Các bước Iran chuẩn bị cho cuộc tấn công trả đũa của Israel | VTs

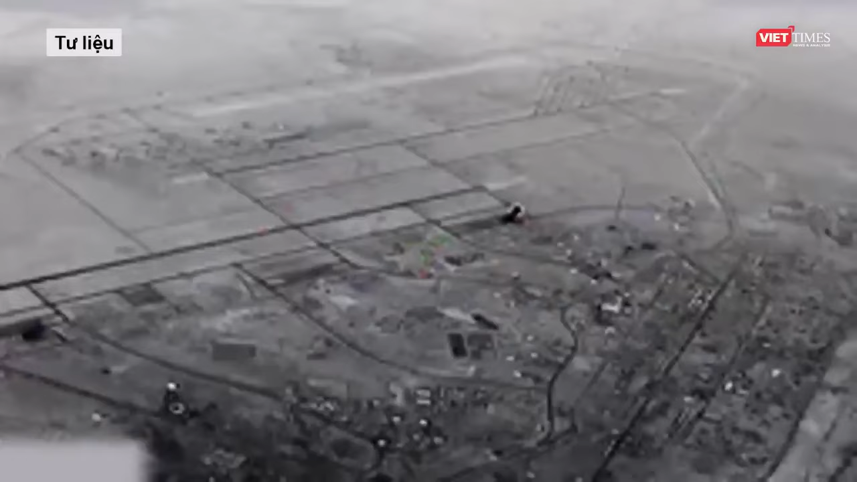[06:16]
Còn số này rõ ràng là nhiều hơn so với 15 tên lửa đạn đạo mà Iran đã bắn vào căn cứ không quân Ain al-Assad và sân bay quốc tế Ebin ở Iraq để trả thù việc Mỹ giết chết tướng Qasem Soleimani.